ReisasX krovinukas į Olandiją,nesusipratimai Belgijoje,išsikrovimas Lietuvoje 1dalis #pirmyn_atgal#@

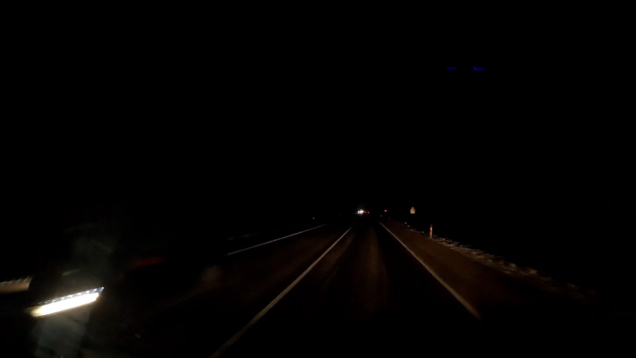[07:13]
Čia tikriausiai už greitį pasistabdė policajai. Prie pat Vilniaus, 2 km iki Vilniaus. Pasikeitė mūsų degalinės.
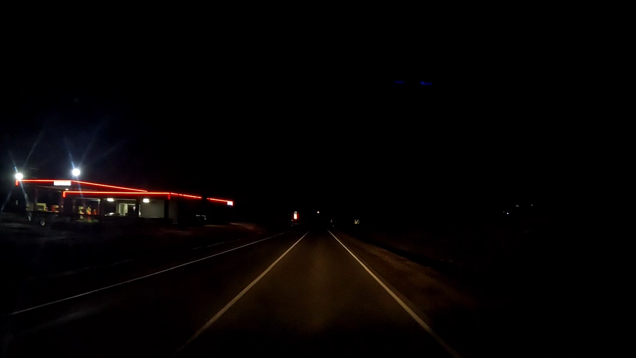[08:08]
Prie pat petroliumo čia skulas. Čia gale Alytaus jau. Ant Lazdijų važiuojant. 1,65. Lenkų policajai.
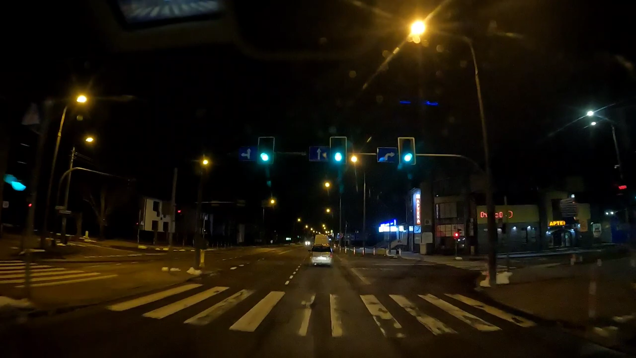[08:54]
Per Lomžą fūrom negalima važiuoti, bet ten mačiau važiuoja. Priekį. Gal turi kokius special leidimus? Tikriausiai gali būti. Bet tai ten 10 tonų. Gal ten lengvesnė?